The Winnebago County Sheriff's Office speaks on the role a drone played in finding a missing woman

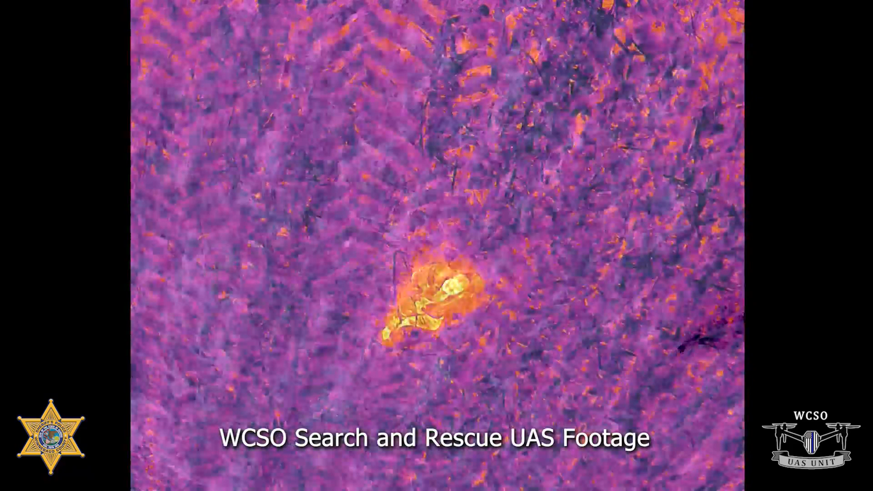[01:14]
The woman suffered from dementia. These technological advances have really changed how they can save people.
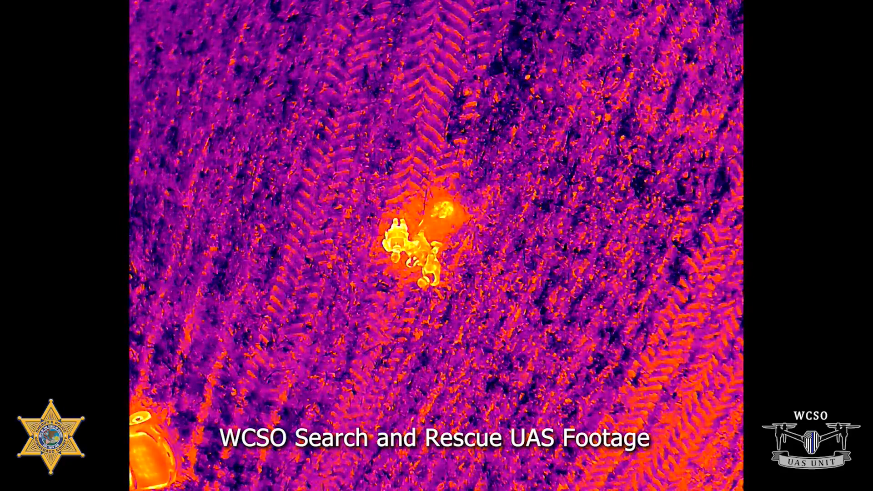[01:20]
The availability to see objects in the dark is a huge advantage.